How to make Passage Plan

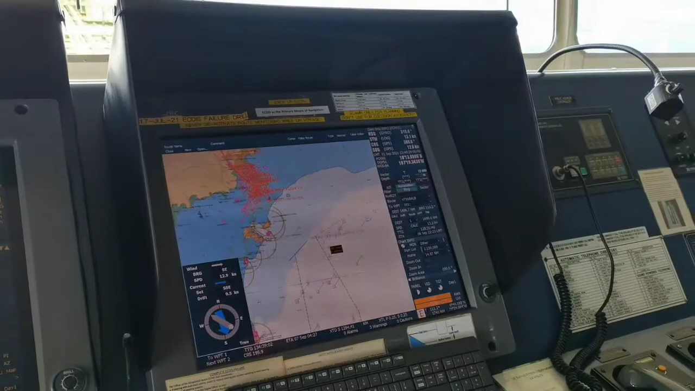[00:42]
So, I'll make a route from Balboa to Chiba. Balboa to Chiba, okay.
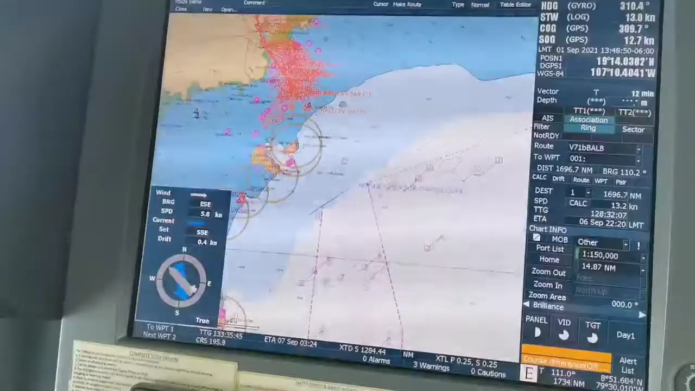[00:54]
Station for the Balboa. So, pilot disembarked this position. You see that it's a diamond mark here. This means the pilot station.
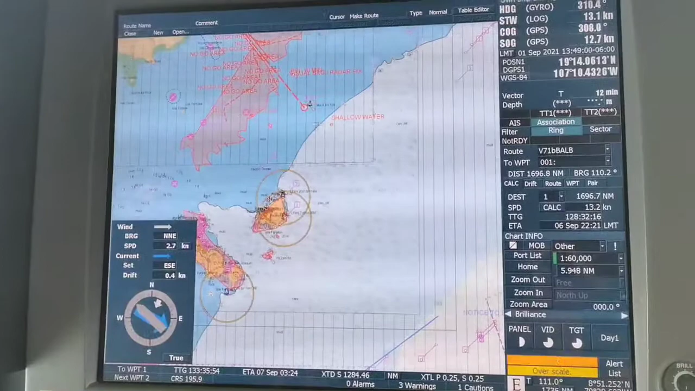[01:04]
Moment. Okay. So, this is the pilot station for Balboa. So, after transiting Panama Canal, pilot disembarked at this area.
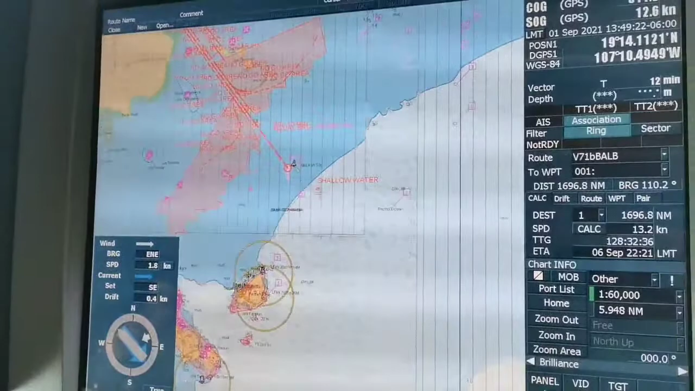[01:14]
So, from here, we make the route from Balboa to Chiba. Because sea passage is commenced after pilot disembarkation. So, starting from here.
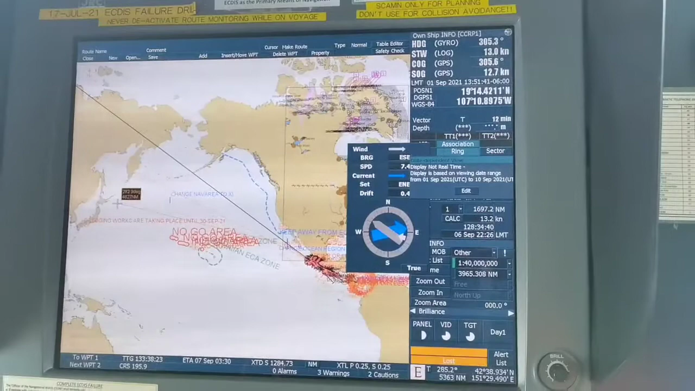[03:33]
So, to make a gray circle... Um... You just directly go to...
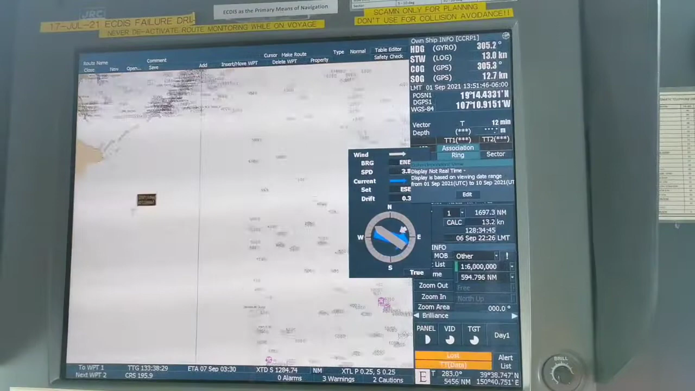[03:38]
Um... Japan.
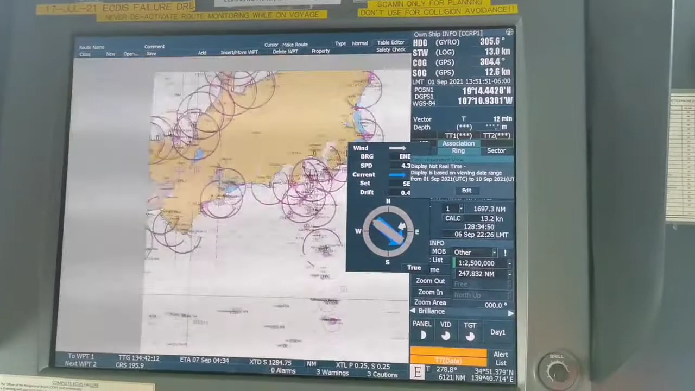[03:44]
Okay. Chiba is around here. So, let's just put it like... Um... This area.